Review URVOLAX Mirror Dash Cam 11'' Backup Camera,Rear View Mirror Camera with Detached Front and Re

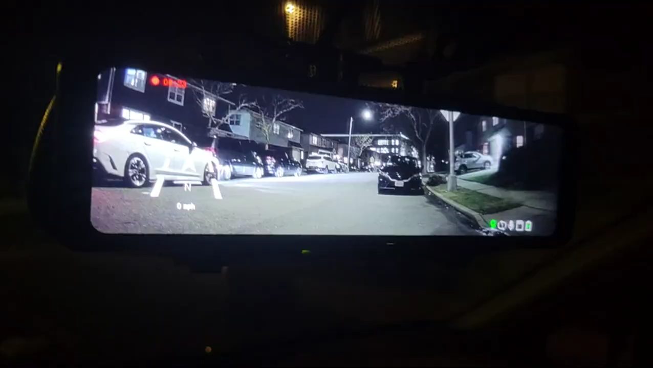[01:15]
So, this is my Orvillex camera. It's the most incredible thing. As you can see, the night vision on this camera is absolutely incredible. It's got some features that you normally don't find. First of all, the lens is amazing on this camera and even when the headlights come at you it doesn't blur like the other rear view cameras do. The second thing is it's got GPS, if you see it says north over there, it knows exactly where I am.
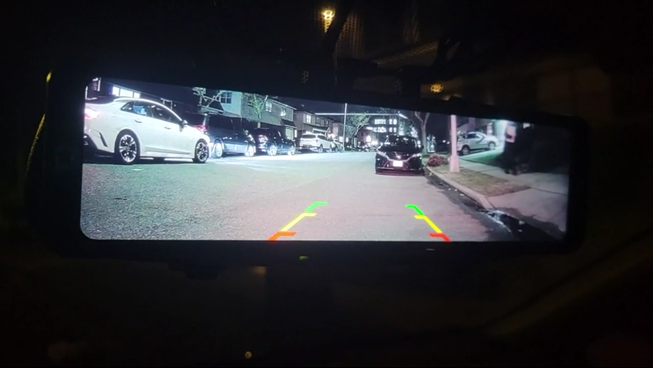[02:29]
Right now I have it, it's pretty good, but if I wanted to configure the reverse line in a lot of these cameras, the reverse line is always wrong, while on this one it's not.